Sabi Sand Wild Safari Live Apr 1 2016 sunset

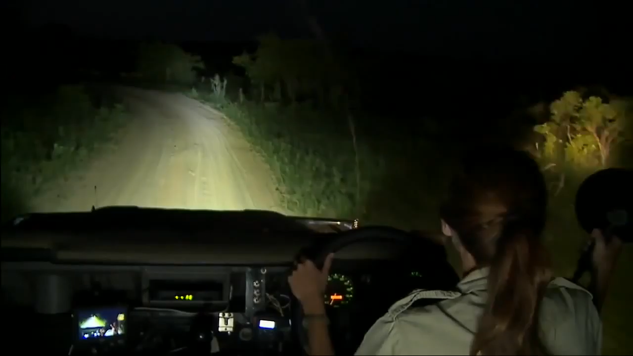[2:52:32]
I still haven't even seen one since I've arrived on Juma. And I would very much like to. Seen their tracks. I don't know what it is that I haven't seen that many around. Oops, sorry, impala.
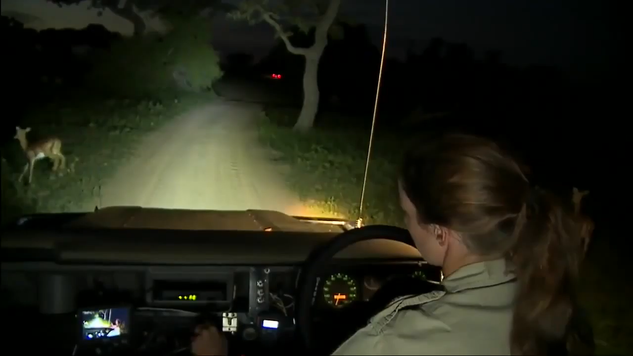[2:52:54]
I also wanted to go, and Inyala, I wanted to go down just towards the Juma Dam and investigate a funny croaking sound that I heard. That's where I'm on my way to. And of course, there was that exciting serval sighting. Hello, impalalas.
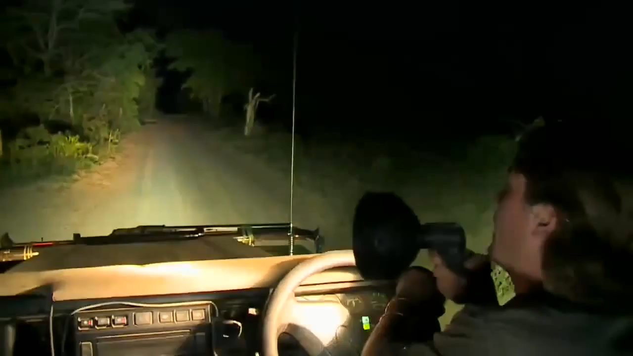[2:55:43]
I am just still checking for a bush baby to end. Quite often find them in this area. But how wonderful were those elephants in the sunset. So unfortunately, it does look like our cat streak is over. So we're gonna have to pick up again, start afresh, and try to break the
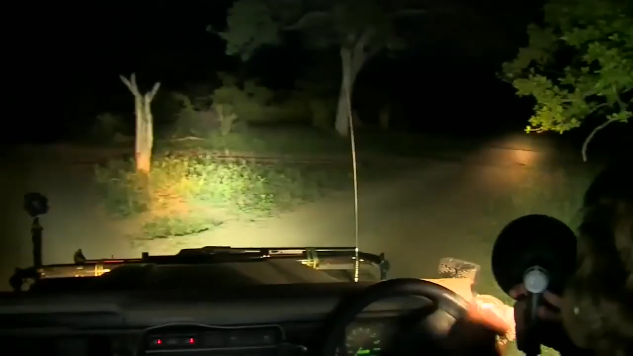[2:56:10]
record run from last year of 28 days of big cats. I think we can do it. What do you think, Vim? Maybe. It was a good run. Valeria says she's so glad with the... Oh, it's a bushbuckle. Oh, I thought it was something a bit more interesting for a second there.